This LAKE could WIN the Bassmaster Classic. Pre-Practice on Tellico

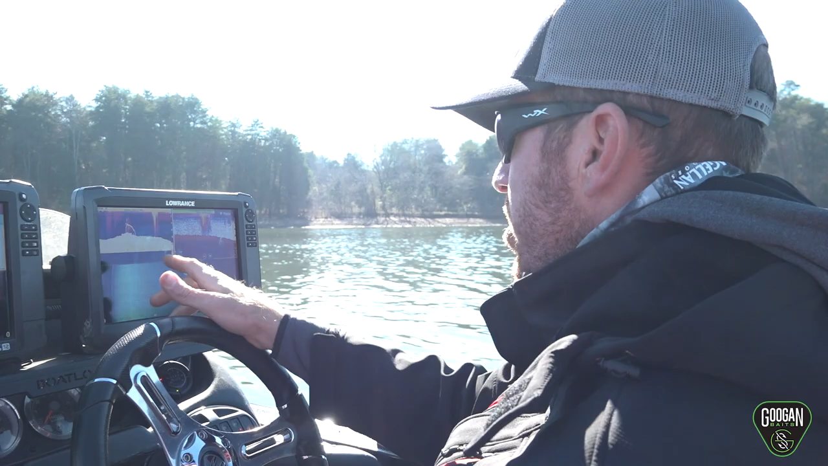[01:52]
That right there's a pretty little place, a little bit of brush, a little bit of a rise, real subtle.
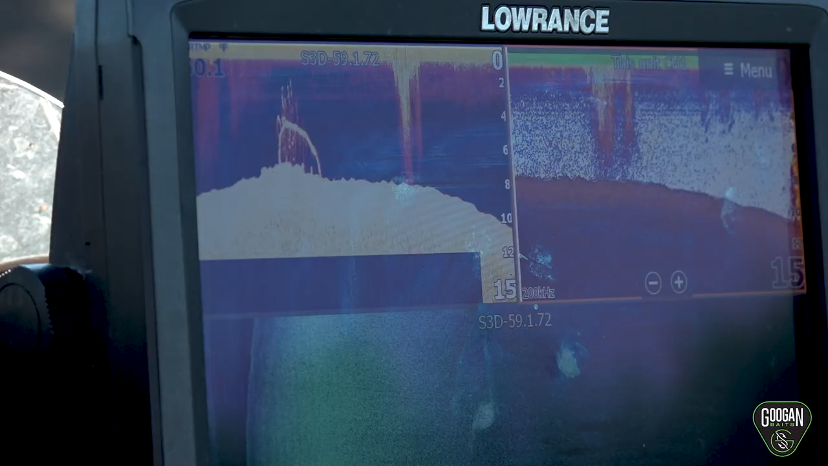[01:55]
Definitely something that I definitely would want to fish.
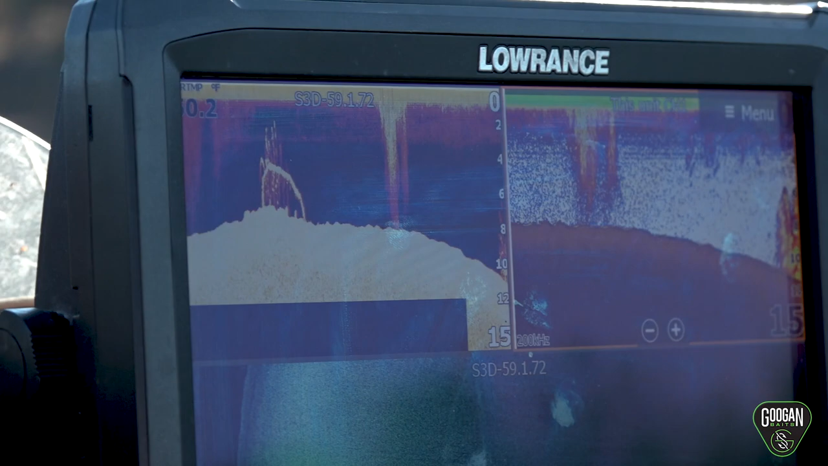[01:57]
It actually looks like crappie right here. That's a crappie hole.
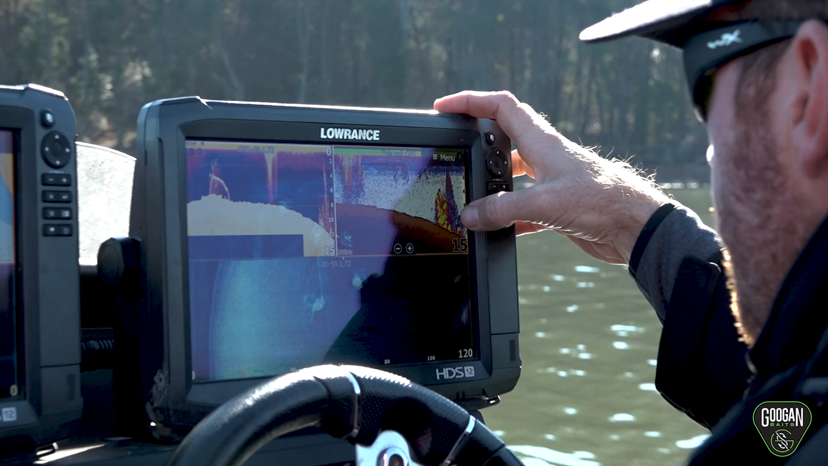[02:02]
A few of them in it. A good crappie hole.
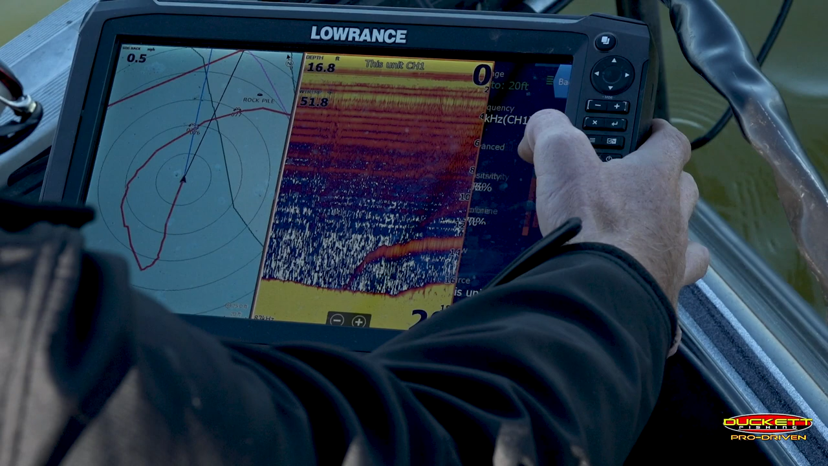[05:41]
Turn my sensitivity down a little bit. I can still see what's going on.
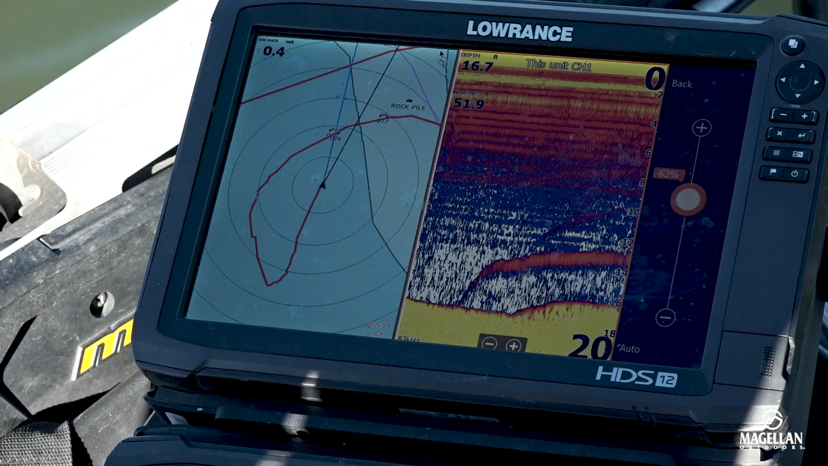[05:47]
Basically, you're just drifting it over the little rock pile, trying not to, especially in shallower water.